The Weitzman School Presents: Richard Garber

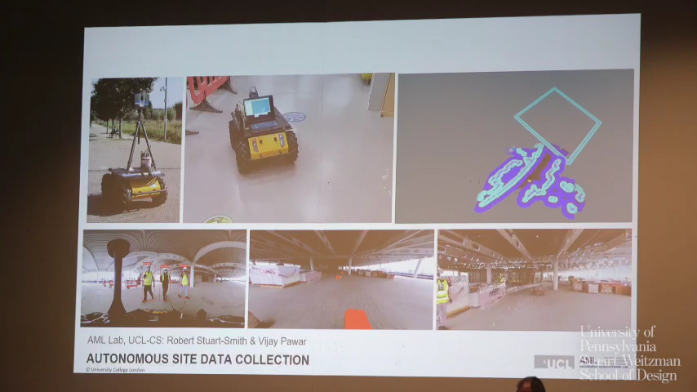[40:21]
autonomous programming also extends into our support for mobile robots to navigate 3d scran and take 360 degree image capture on construction sites this
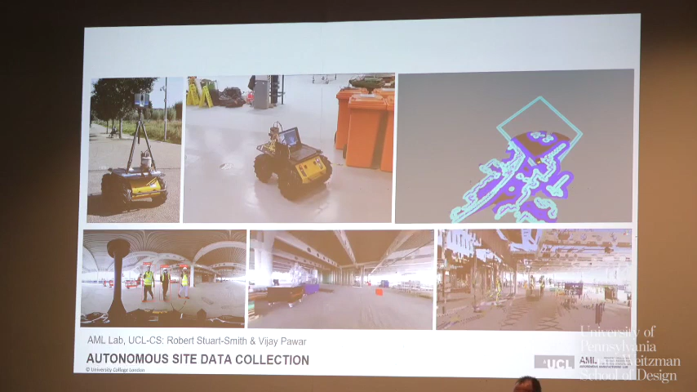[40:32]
type of thing is typically done by human that visits the site periodically through a week